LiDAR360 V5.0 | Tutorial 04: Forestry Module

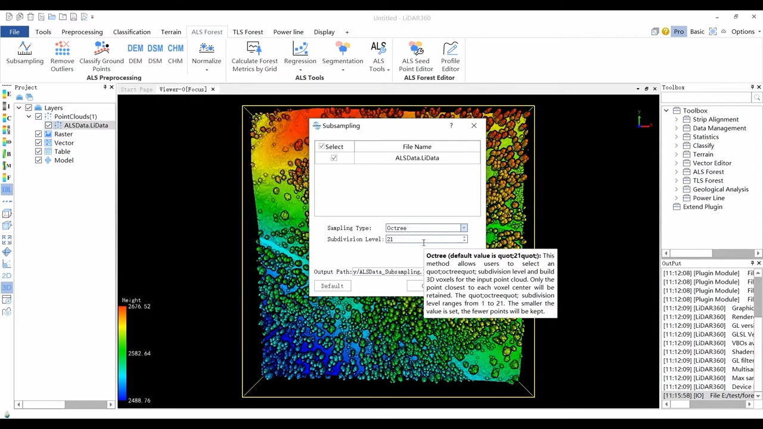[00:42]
LiDAR 360 offers three methods for resampling: minimum point spacing, sampling rate, and octree. Minimum point spacing is the default sampling type, and users need to set a minimum point spacing between two points so that the minimum three-dimensional distance between any two points and the sampled point cloud will not be less than this value. The larger the value is set, the fewer points will be kept. For other available sampling types and their detailed descriptions, please refer to the user manual. The Remove Outliers tool aims to remove gross errors as much as possible and therefore improve the data quality. Neighbor points refers to the number of points required in the neighborhood to calculate the average distance of each point.
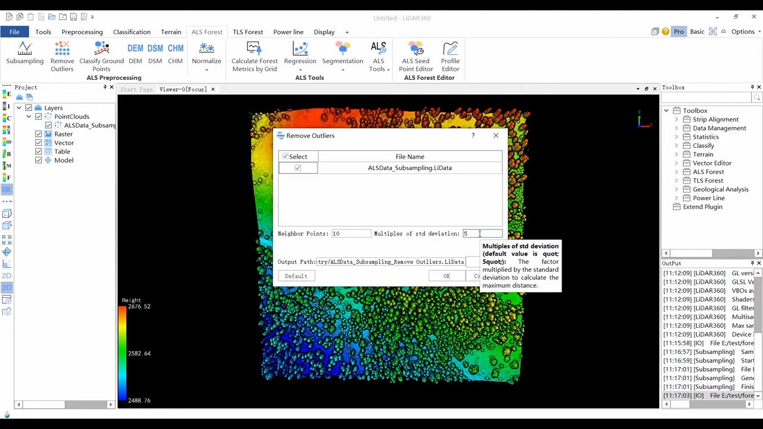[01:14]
The multiples of standard deviation defines the factor multiplied by the standard deviation to calculate the maximum distance.
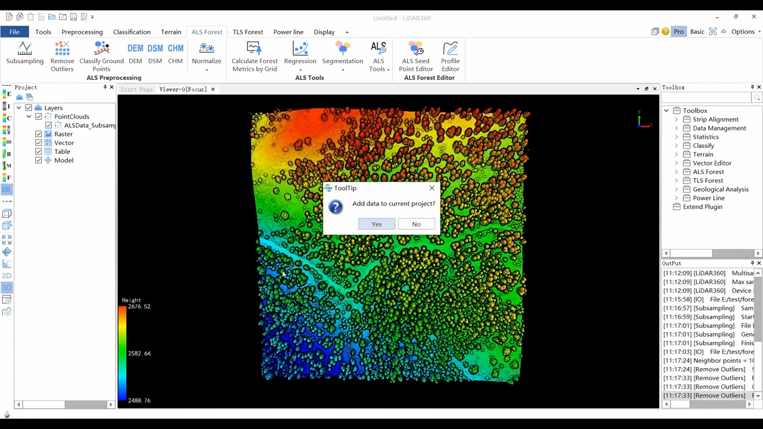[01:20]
Ground points classification is an important operation of point cloud preprocessing, which can be implemented in LiDAR 360 with an improved progressive. The triangular irregular network densification filtering algorithm. The algorithm first generates a sparse triangular irregular network through seed points, and then iteratively processes layer by layer densification until all ground points have been classified.
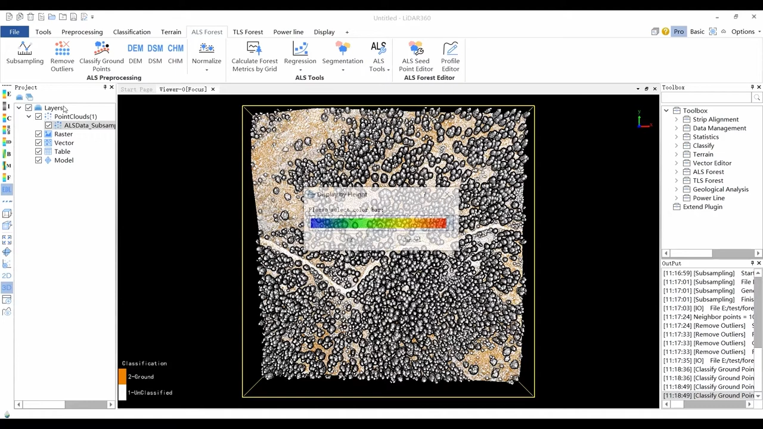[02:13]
In addition, the classification result and local area can be reclassified by classified ground by selected and the classify by interactive editing tool. Digital elevation model is the digitized simulation of terrain through limited topographic elevation data, such as the digitized representation of terrain surface. It represents the ground elevation with a set of ordered numerical array.
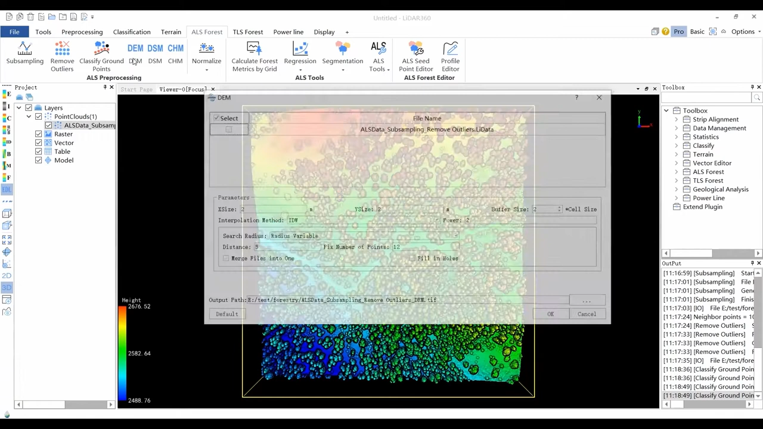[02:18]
LiDAR 360 provides three kinds of raster cell interpolation methods: inverse distance weight interpolation, Krieging interpolation, and triangular irregular network interpolation. For more information on the interpolation method settings, please refer to the grid parameters section in the user manual.
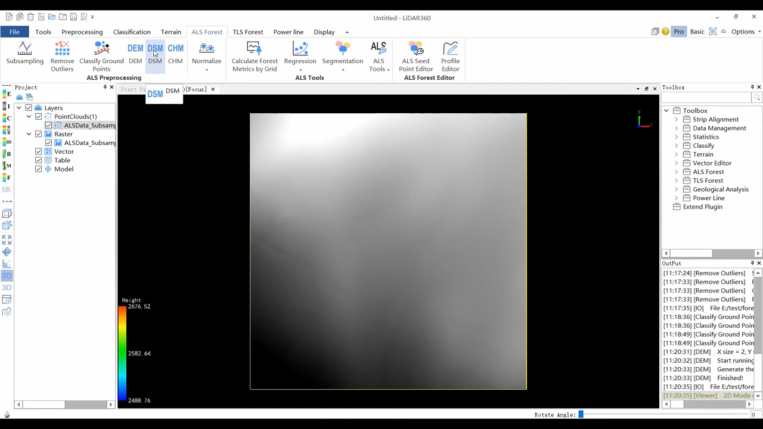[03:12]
Digital surface model refers to the digital representation of height of the surface, including the buildings, bridges, trees, etc.
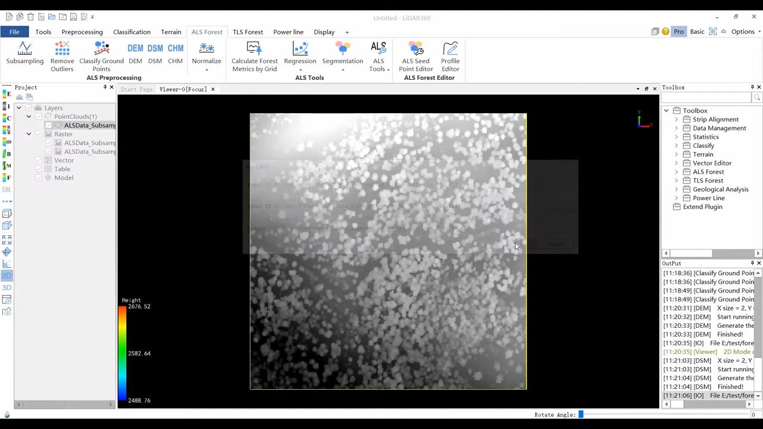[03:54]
The normalization tool can remove the influence of terrain relief on the elevation value of the point cloud data.
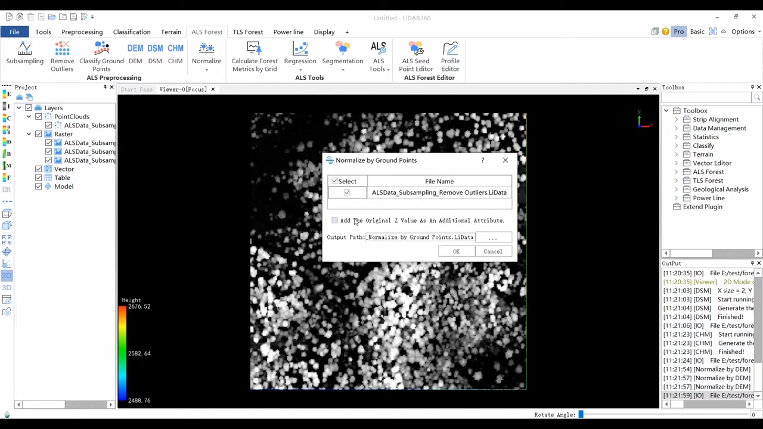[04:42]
This normalized by ground points function requires that the input data has already been classified into ground points and non-ground points. The normalization process is performed by subtracting the terrain elevation from each point Z value. The output of this function is similar to normalized by DEM.
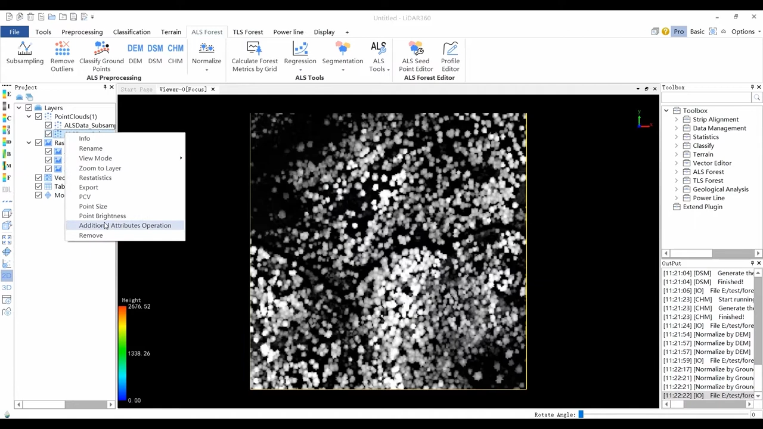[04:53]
The preprocessing processes for both TLS and ALS forestry analysis are the same. The pre-processed data can now be analyzed by either TLS or ALS methods. In the coming tutorials, TLS Forest module has two modes, basic and advanced.
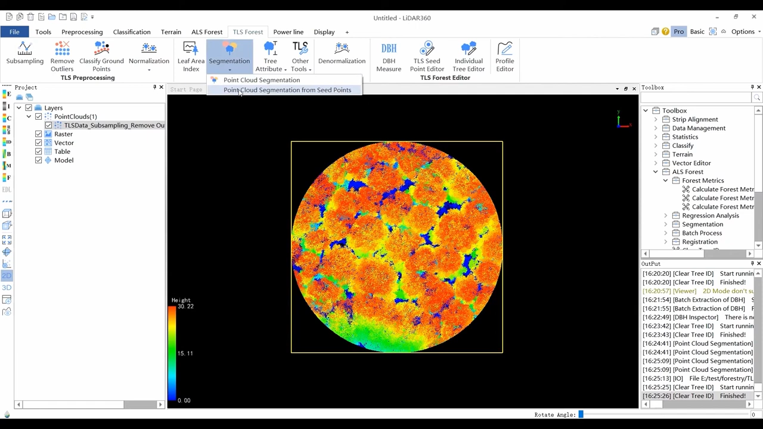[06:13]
Seed points file needed to be generated first before using the point cloud segmentation from seed points tool. The TLS point editor can be used to extract DBH for individual trees.
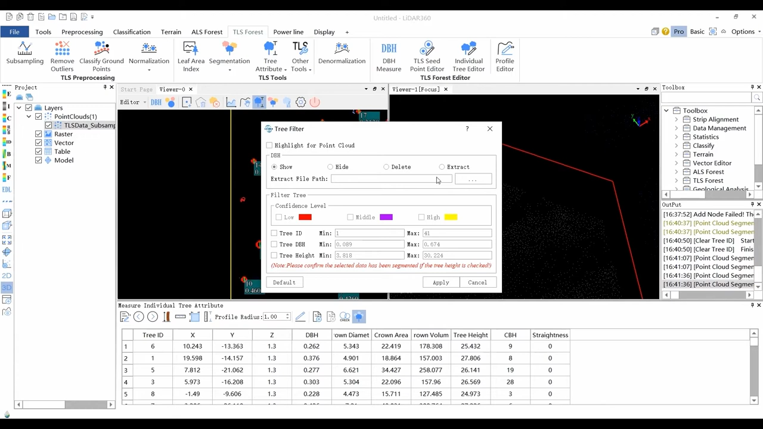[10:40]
The individual tree filtering tool is used for manually examining or editing DBH fitting of individual tree segmentation results based on the user-defined filtering range. Users can display, hide, delete, extract, and highlight individual trees. The filtering methods are based on confidence level, tree ID, DBH, and tree height.
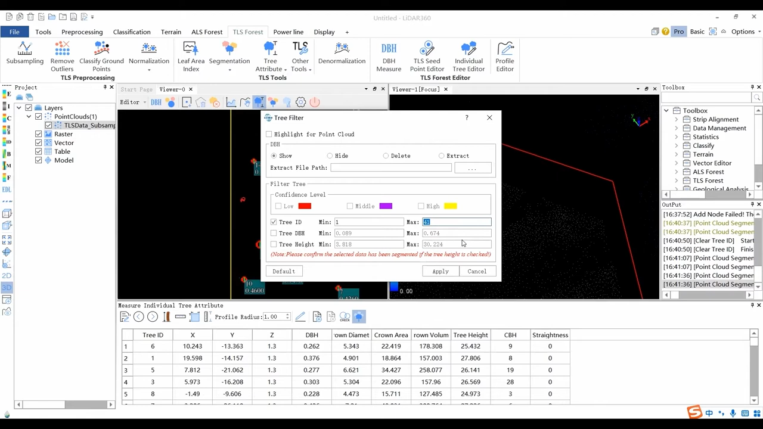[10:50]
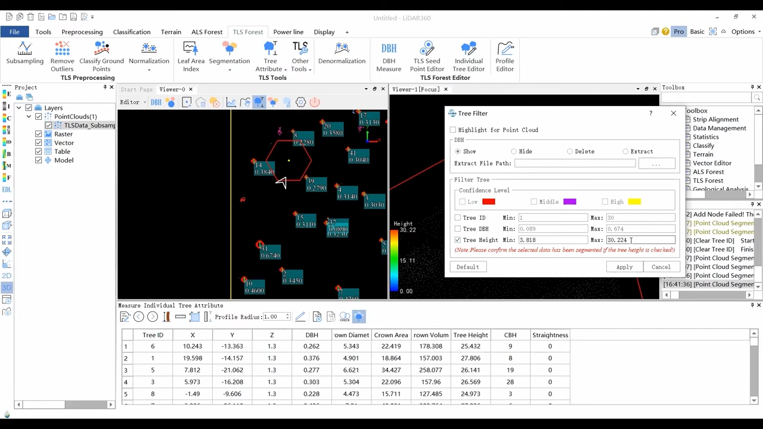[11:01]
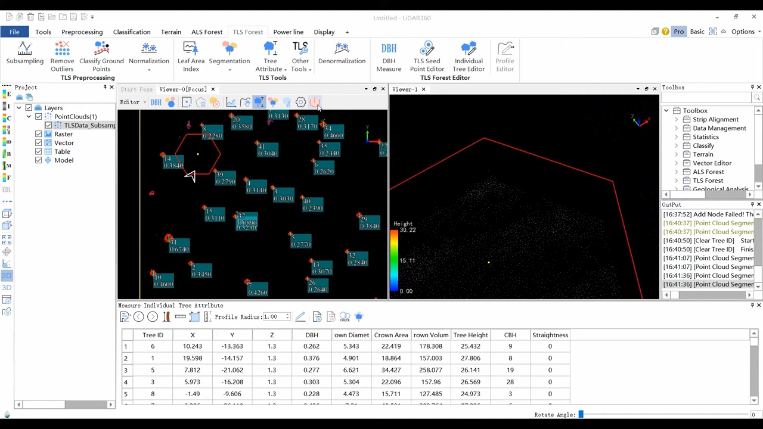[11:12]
Individual Tree Editor can extract the individual tree from the Big Data Point Cloud for editing,
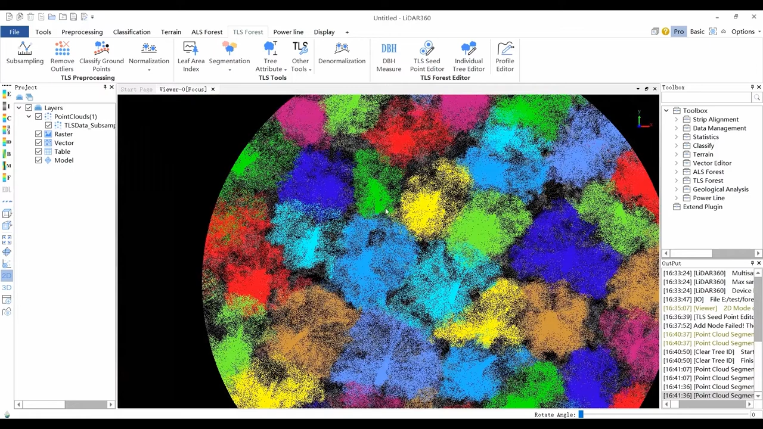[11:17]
including functions such as creating trees, merging trees, and deleting trees. Select the dataset needs to be edited and click the OK button.